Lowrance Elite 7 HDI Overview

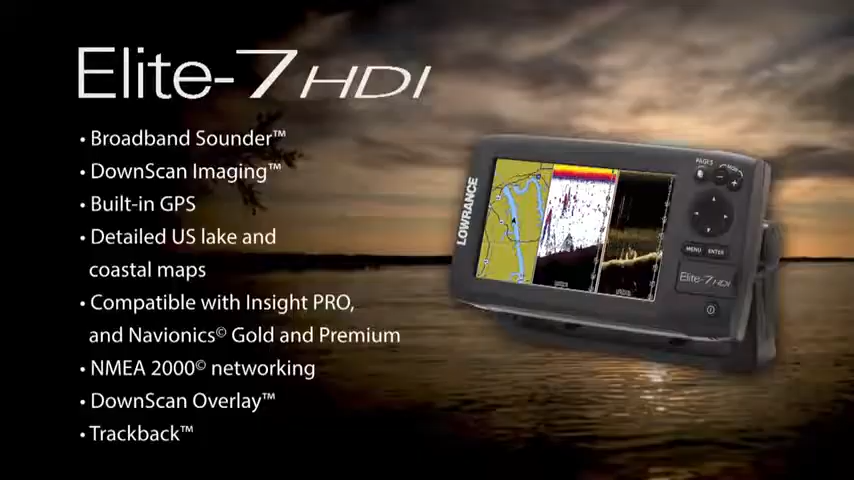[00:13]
The Elite 7 is a unit that has built-in GPS, broadband sonar, and down view.
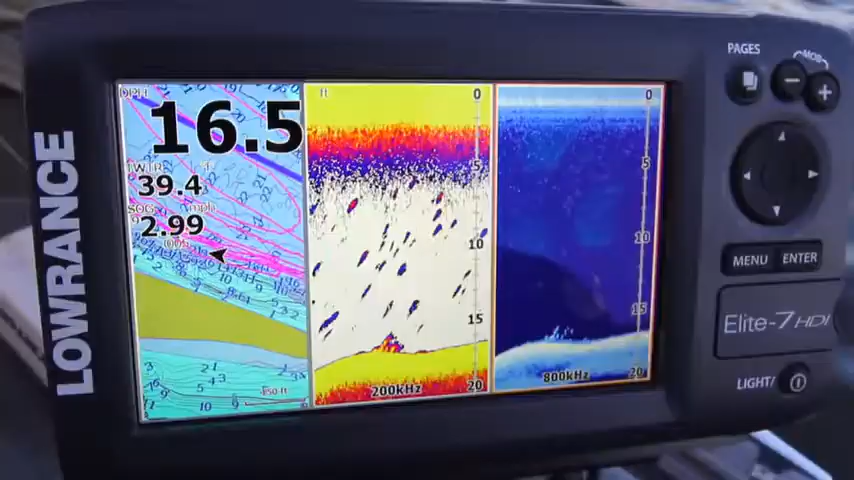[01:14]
your traditional sonar, and your down view, and it fits real nicely on one screen.
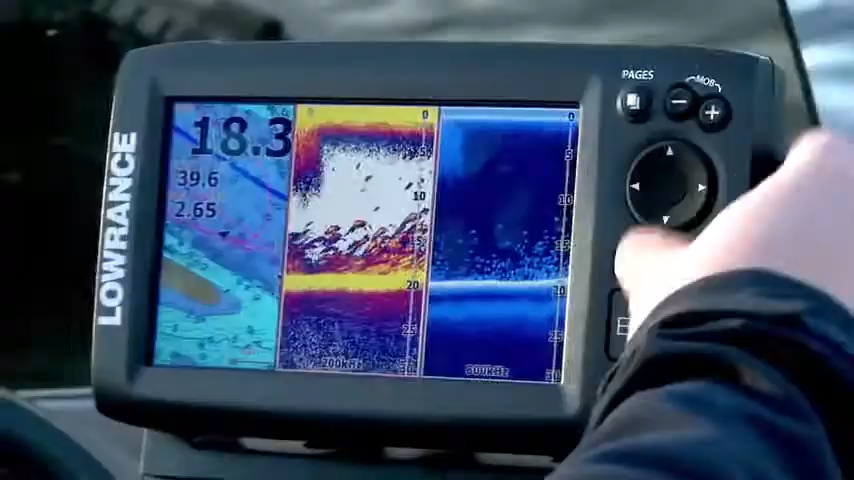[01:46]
So if you are an Insight Genesis user, you can log your sonar data on this unit, go back home on your computer,
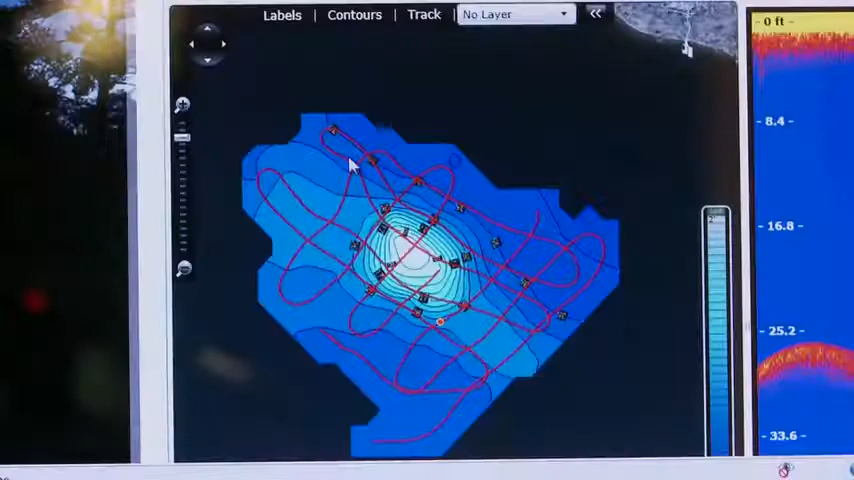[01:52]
and it'll convert and make your own map, and that map you can save on an SD card, put right in your Elite 7, you're off and running Insight Genesis.
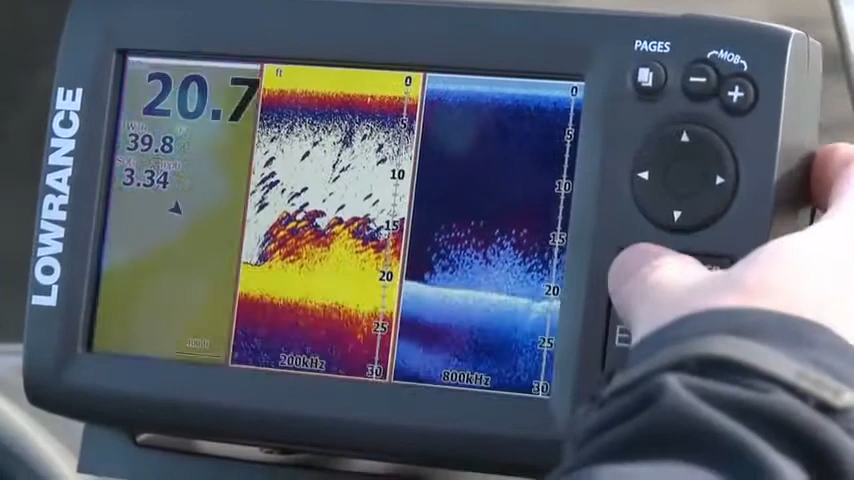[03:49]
You know, when I look at this widescreen unit, it's surprising how much screen space is dedicated to each view.
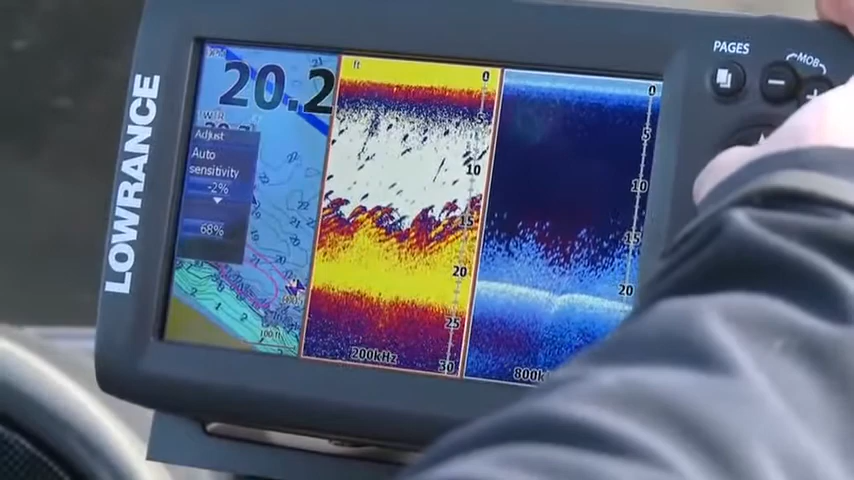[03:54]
Do you have the capability to adjust that at all? If you want to adjust all of these windows,
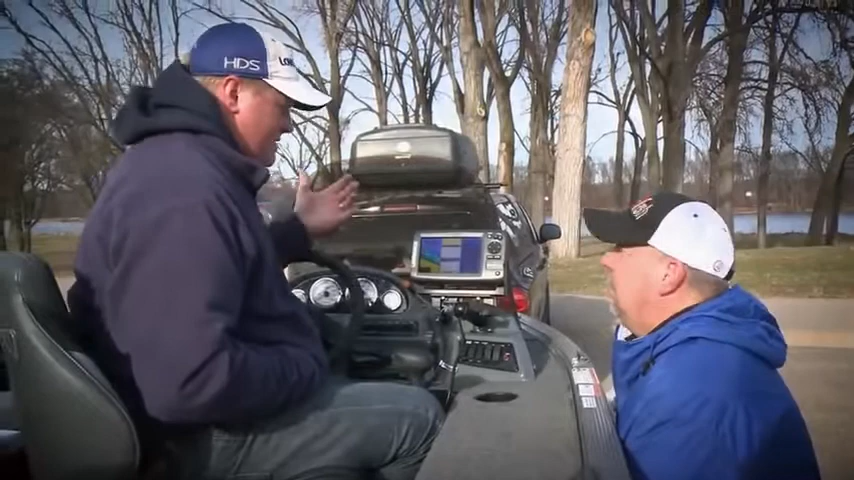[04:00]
this is the first Elite product where you've actually been able to customize your screens and what you're going to see and how big they are.
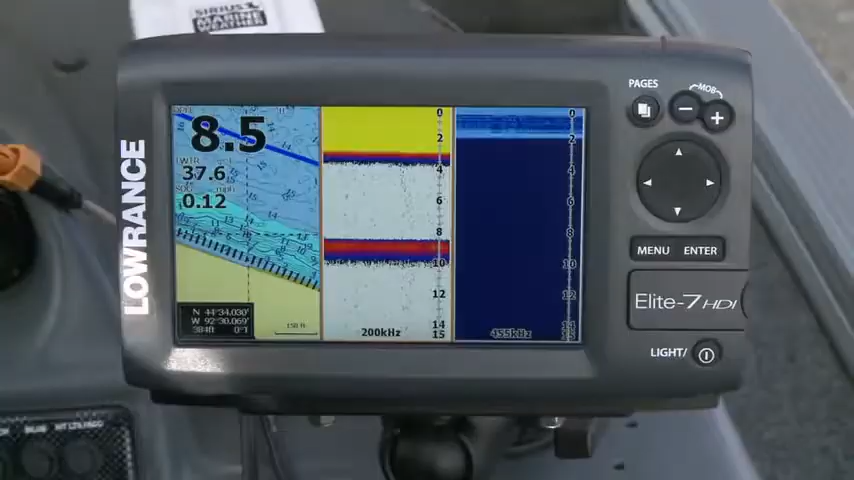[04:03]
On screen: speed 0.12 mph
If you hit the pages and menu, you can go down and adjust your split to be over-under or side-by-side.
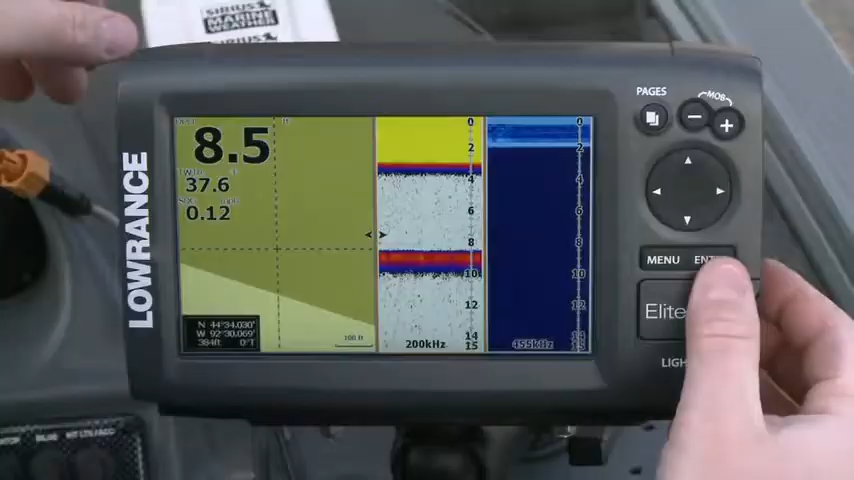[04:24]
We hit enter on adjust chart panel and then we just take and slide it over.
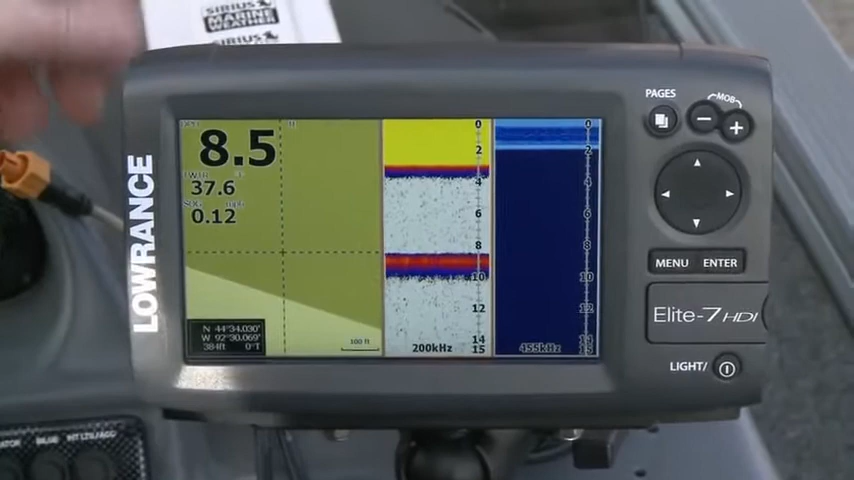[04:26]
The sonar pages will adjust equally.
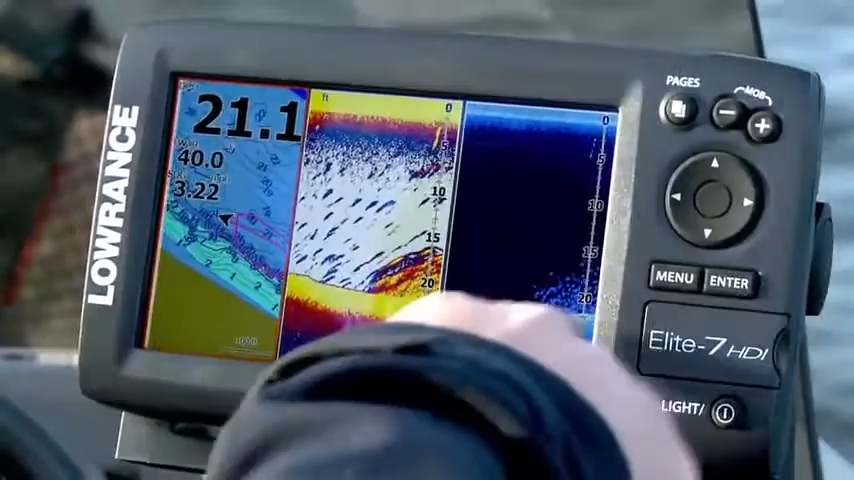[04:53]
How do I go from page to page to page so I can adjust the different menus on those specific pages.
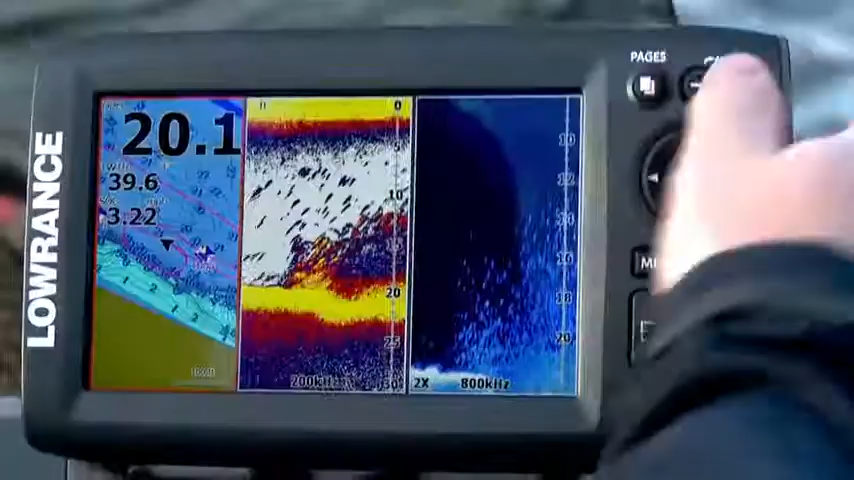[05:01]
If you hit pages, pages, it will rotate us to the next screen.